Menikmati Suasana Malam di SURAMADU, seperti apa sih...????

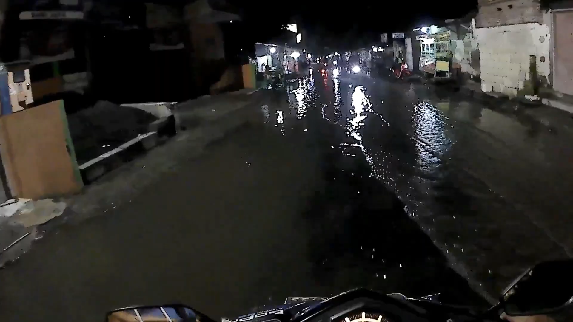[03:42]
Itu karena ini ya Karena cekungan ini Bukan karena
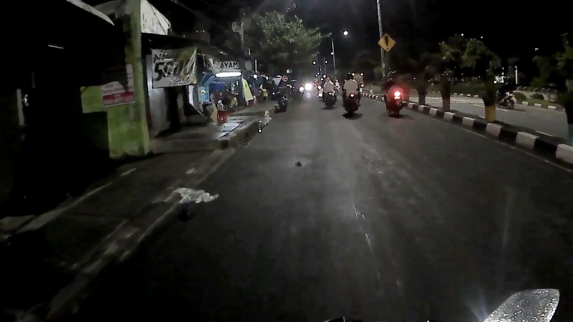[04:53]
nah ini adalah salah satu suasana ya suasana dimana kita tuh sedang menuju petek apel nih rasurah madunya ya
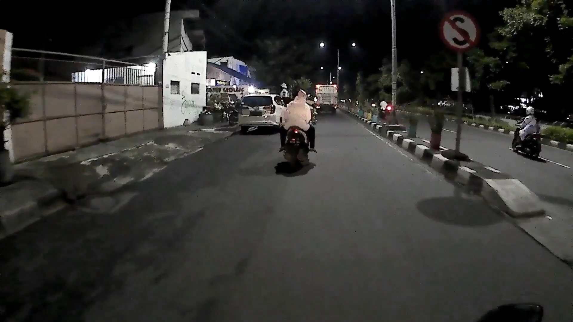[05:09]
seperti ini jadi ini tinggal lurus ntar lagi sampai
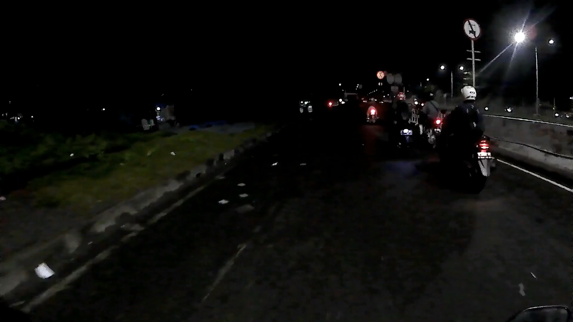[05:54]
kita akan cari tempat nongkrong nanti dibawahnya jadi jangan naik ke atas tapi tetap di
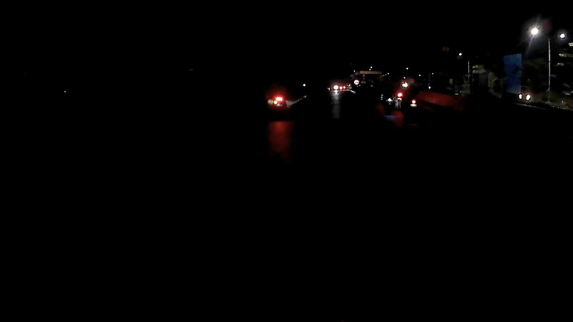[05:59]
jalur kiri gelap ya sangat gelap sekali
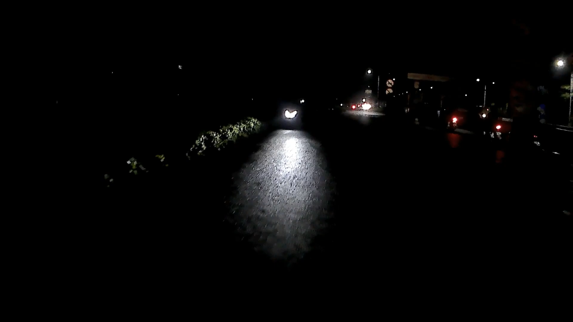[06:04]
kita ambil jalur kiri dimana kita ingin nongkrong dulu nih ya malam
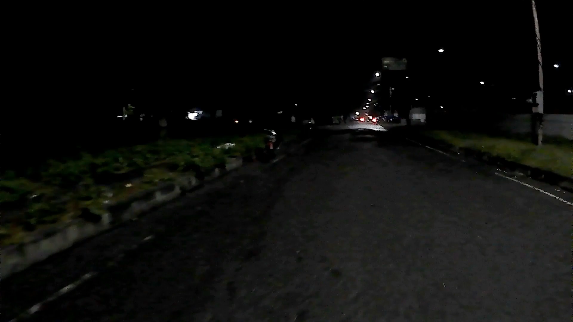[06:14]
mingguan dulu Nah jadi coba nyubi bisa lihat ketika kita lewat bawah ini dari kiri dan kanan itu banyak tempat nongkrong ya jadi nanti coba nyubi bisa pilih dimana banyak lampu-lampu juga gemerlek tuh ya untuk yang jomblo sih cocok ini sepertinya
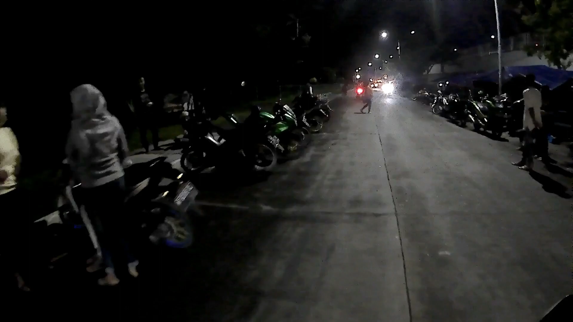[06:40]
di tinggi-tinggi-tinggi ini untuk yang jomblo tuh ada banyak bule juga ya aduh
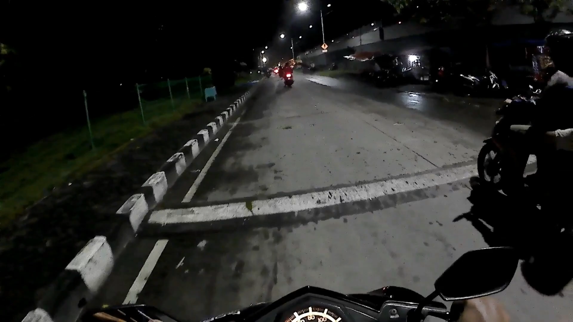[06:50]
biasanya di Surah Maduni ini atau di bawah
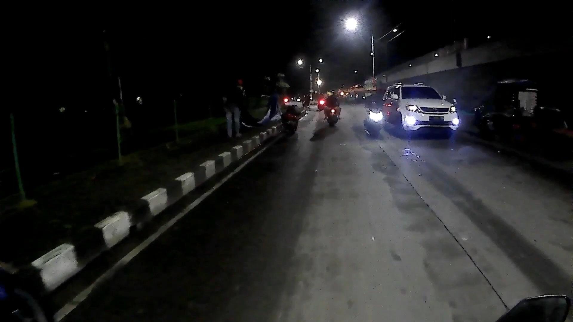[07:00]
tepat-tepatnya di bawah jembatan ini ini ada banyak pilihan sih pilihan buat kita nongkrong itu kita nanti akan coba muter dulu ya Nah di sebelah sini juga ada di sebelah ujung juga ada Nah